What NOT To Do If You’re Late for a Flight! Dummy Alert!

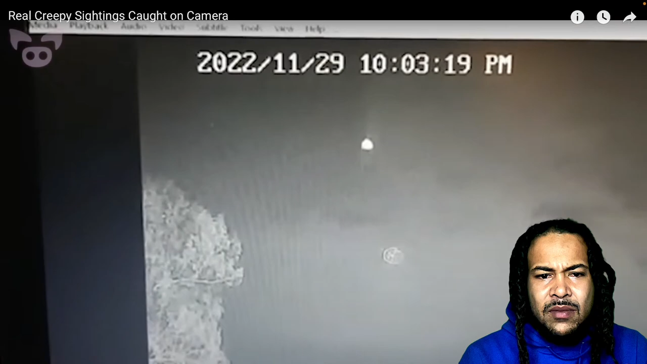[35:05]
The southeastern state of Alabama is no stranger to famous UFO encounters.
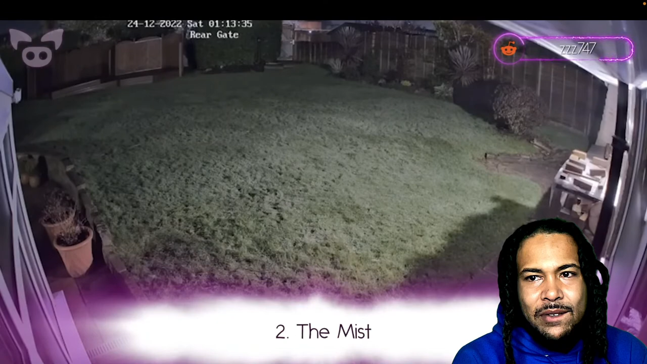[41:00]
In late 2022, Reddit user ZZZ747's neighbor caught something unusual on their home security system. It's a little after 1 a.m. when this happens. Oh, look at the mist over there. Right above my head.
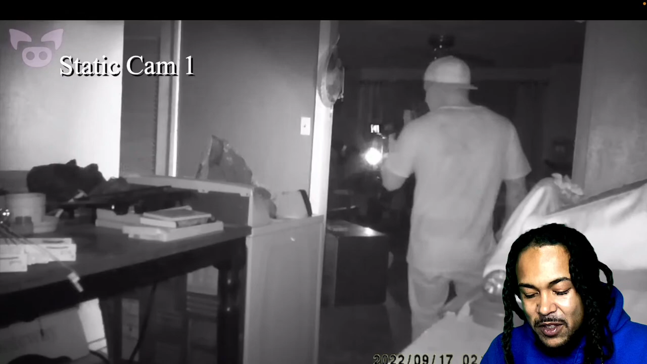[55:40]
Strategic. You had to get your favorite one while first. While sitting and watching some TV, and then so something on so eerie forth, happens you know? In his living room. Watch.
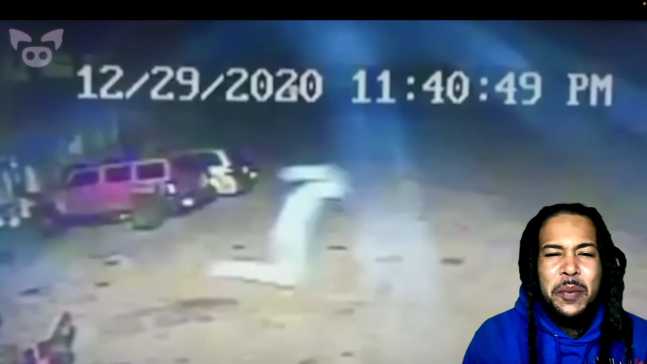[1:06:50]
That'd be creepy as shit to see. It's like a little ghost or some shit. Motherfucker in a It doesn't appear to be passing dust or a strange reflection of light. So what could it be?
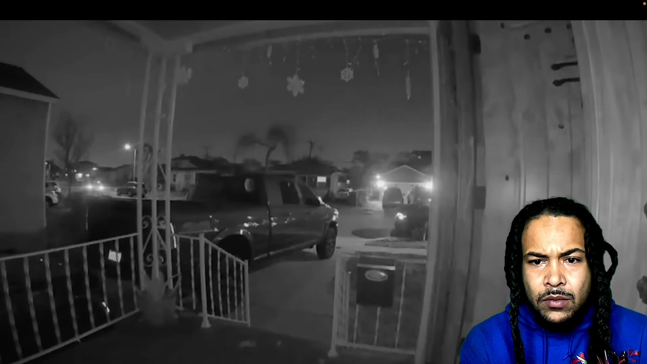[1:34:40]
Their home security camera would show them returning home. They're seen walking inside and closing the door behind them. Shortly after, a man walks into frame from around their parked truck.
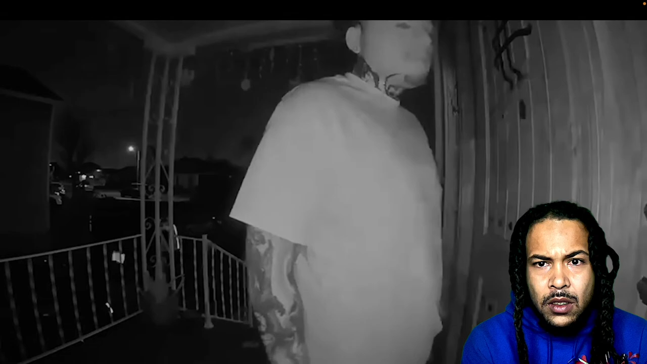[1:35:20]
Looks like a creep. After knocking a few times, the man walks away. However, they later found out through a neighbor's camera that for the next 5 minutes, he walks around the house on his phone.
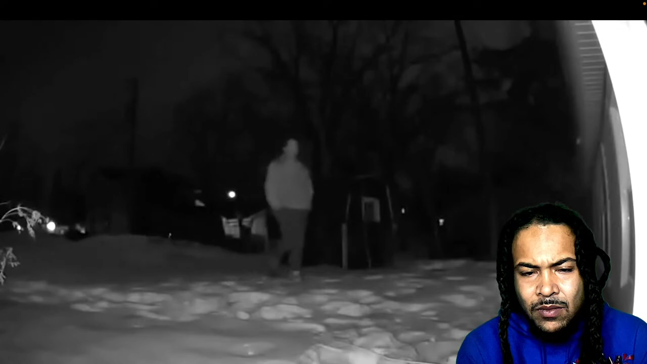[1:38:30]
Fucking creepy ass peeping Tom motherfucker. What the fuck?
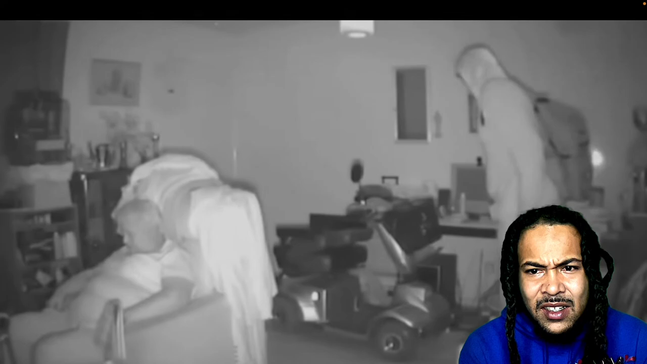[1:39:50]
A total of 5 had occurred, and so she finally took the advice of police and installed home security cameras. Caught on the cameras, a 6th break-in occurs around 1 in the morning.
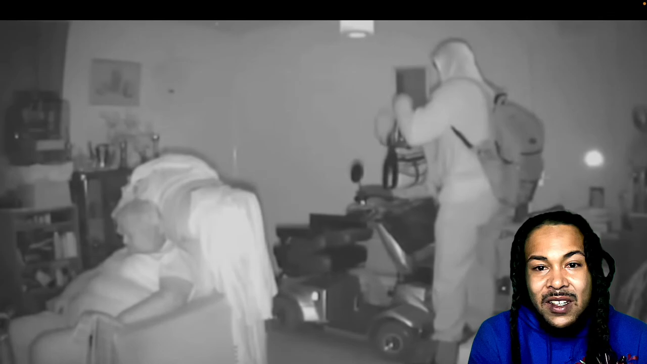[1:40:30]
Oh, he took it to the other room, went through it, and is putting it back now. Wow. That is creepy, bro. I'll make the request. I just need you to get him on the
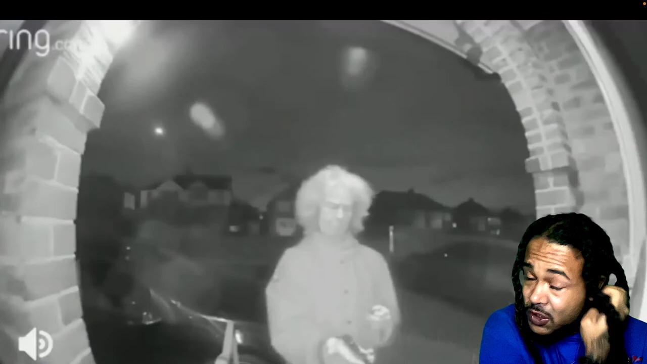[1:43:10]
If there's one thing I've learned from doing these Ring videos, it's that having a drugged up person ringing your doorbell at off hours in the night is more likely than I would have ever thought. In this video, a confused looking man approaches a random porch holding what appears to be a plastic bag and a roll of toilet paper.
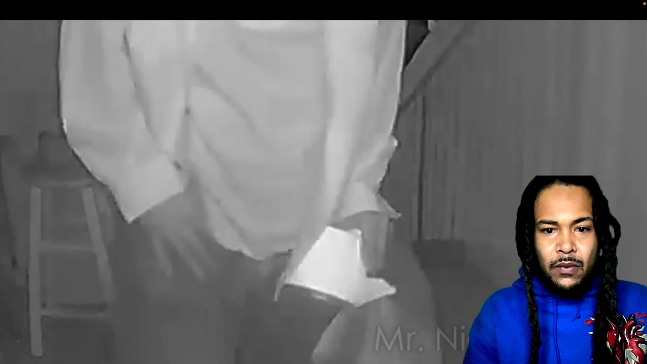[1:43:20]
Right from the moment he gets on the porch, you can tell something is off by his nervous, almost twitchy behavior.
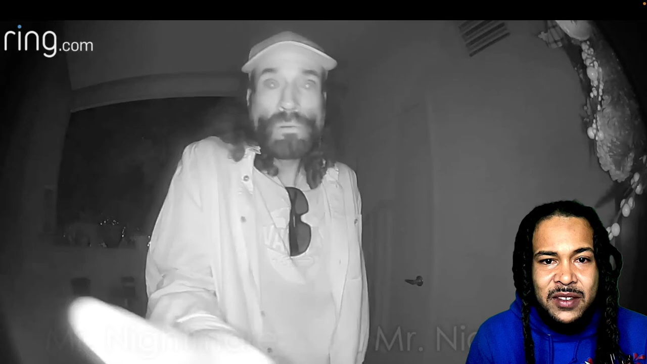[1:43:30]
Yeah, he's a drug addict who's trying to do something stupid to... It appears the man could possibly be on meth or some other hard drug. Yeah, for sure. I think that's an obvious one.
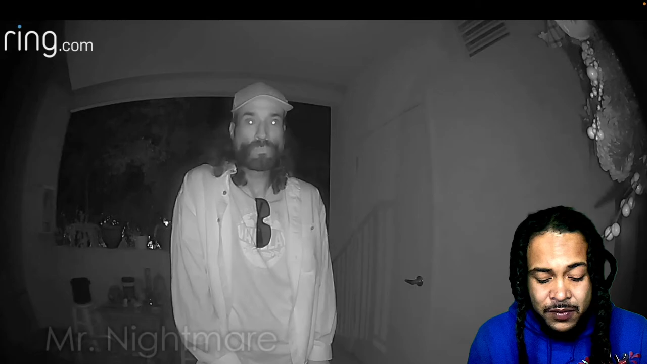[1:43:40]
When the homeowner answers through the closed door, the man clearly has a hard time figuring out how to identify himself.
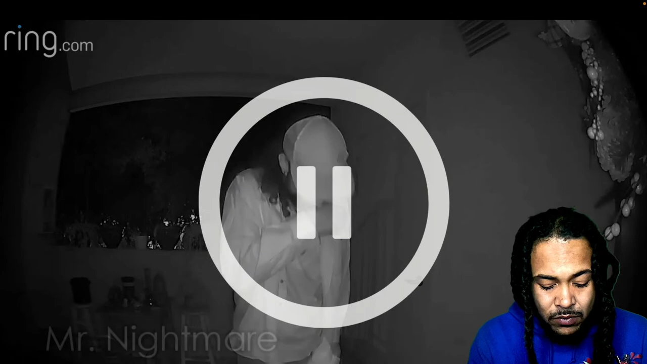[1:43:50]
And when his face gets close to the camera, you can see how dilated his pupils are, confirming he's definitely under the influence of drugs.
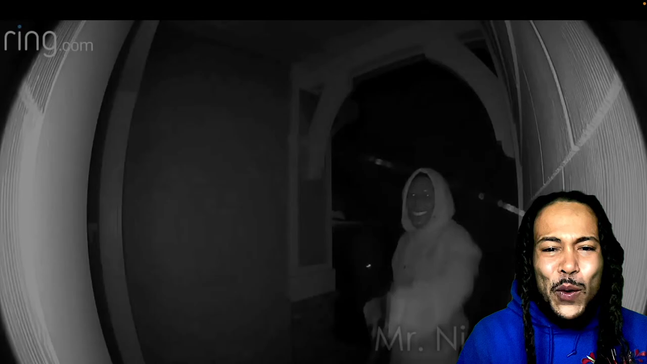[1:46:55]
This next one is really disturbing. The person who uploaded this video is neighbors with the actual would-be victim.
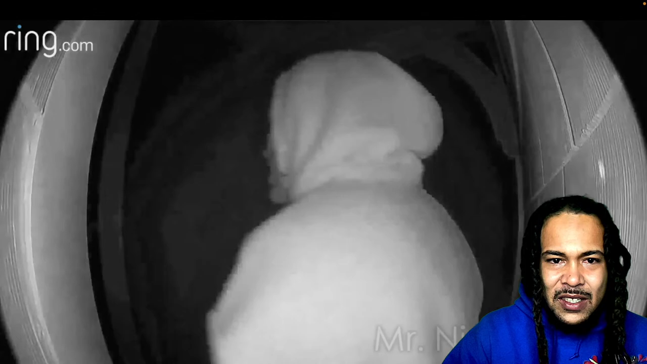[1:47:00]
In the video caught by the Ring camera, three armed masked men are seen approaching the front door to the house. The one in front armed with what appears to be an assault rifle.